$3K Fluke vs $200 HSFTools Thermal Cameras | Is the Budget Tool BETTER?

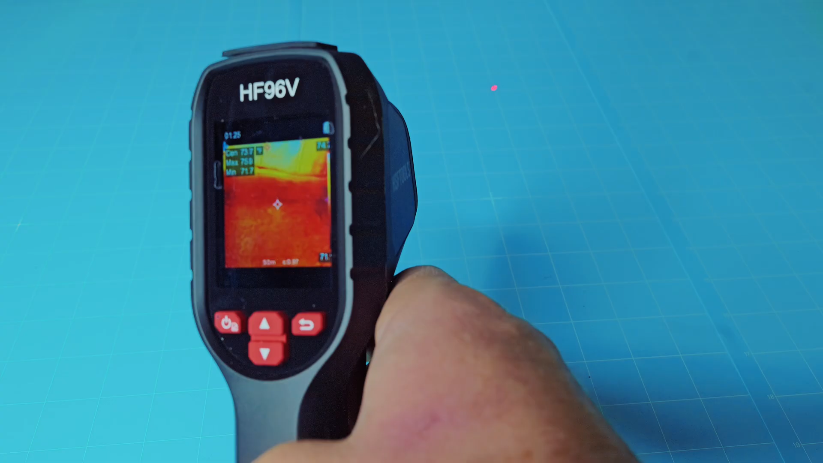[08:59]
Now that is really, really handy for being very accurate on where you are getting your temperature reading. If you do a full pull on the trigger, you're going to capture your image like that. So that's how you take pictures and capture your images. You just pull on the trigger and it will capture that image for you. You can go back and look that on the on screen on here or on your big screen on your computer. Real quick, one other feature on the HSF tools.
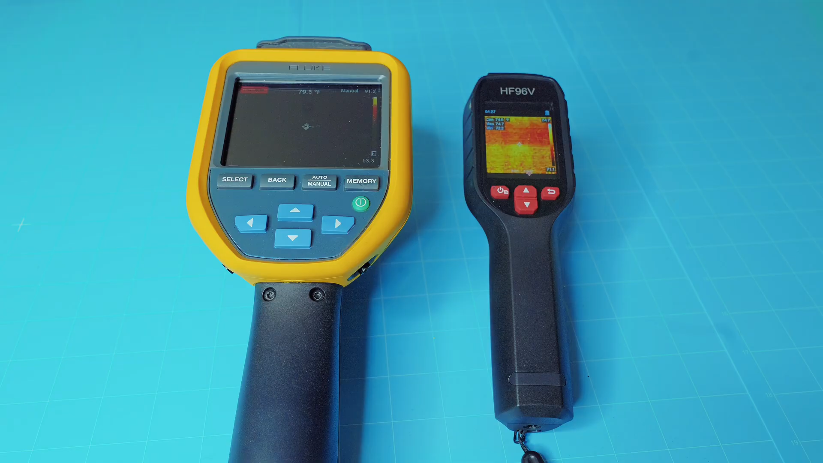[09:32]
As you can see, the Fluke is much larger than the HSF tools, which does make it a little bit beefier and rougher and tougher as flukes are for the everyday electrician. But the HSF tools is a little bit easier to carry. It's about one third of the weight of the Fluke. So if you're going to carry that around a lot, it is lighter and easy to carry. Now, the resolution on the Fluke is about 10,800 pixels. The HSF tools is about 9216. So they're pretty similar.
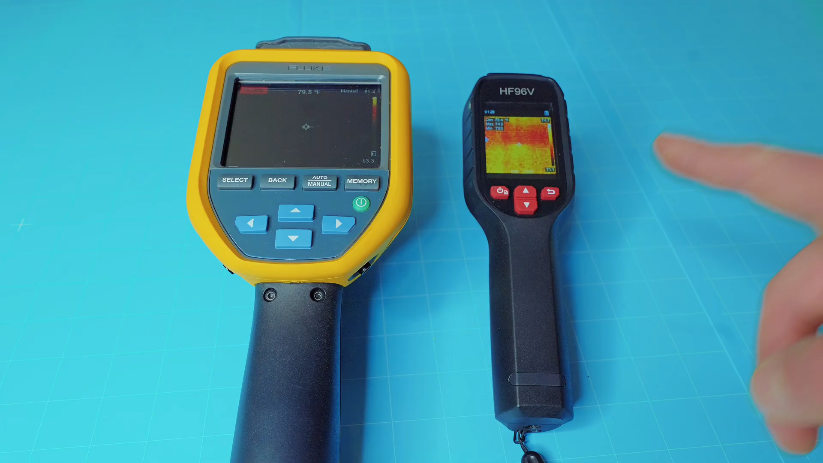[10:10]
This has a little bit better straightforward resolution. But don't forget the HSF tools does have that super resolution, which is great for when you're viewing it on the computer. The image frequency on the HSF tools, which is going to make a smoother image, is about 25 hertz, whereas the Fluke is actually nine hertz. Now, the field of view on the Fluke is actually a 50 by 38 degrees, whereas the HSF tools is a 50 by 50.
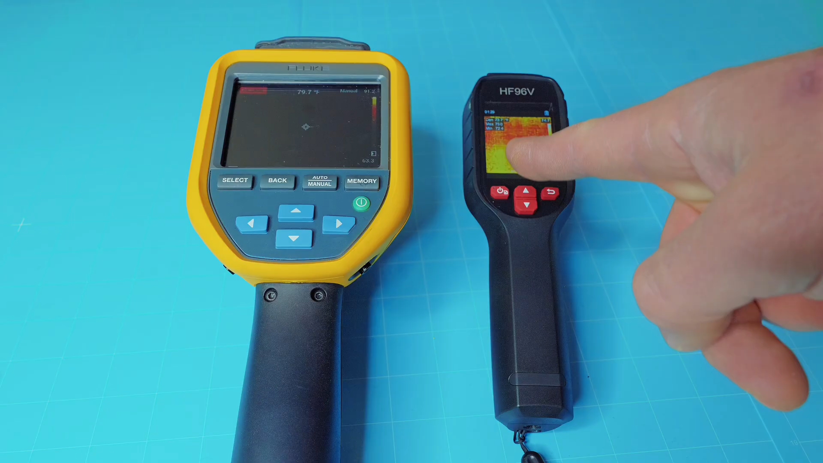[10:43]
Focus modes, if you're into that, the Fluke is a fixed focus, whereas the focus mode on the HSF tools is a focus free. Again, the Fluke has the bigger screen at three and a half inches, where the screen on the HSF tools is a 2.4 LCD, as you can see. Now, as far as temperature ranges, again, the Fluke is negative 4 Fahrenheit to 302, whereas the HSF tools is that negative 4 to 1,022. So a much, much higher temperature range on the HF96V. So if you're needing something in the high, high temperatures, this actually is probably your better option. Both of these meters, as I said before, have a 4 gig internal storage that will actually hold thousands of those thermal images.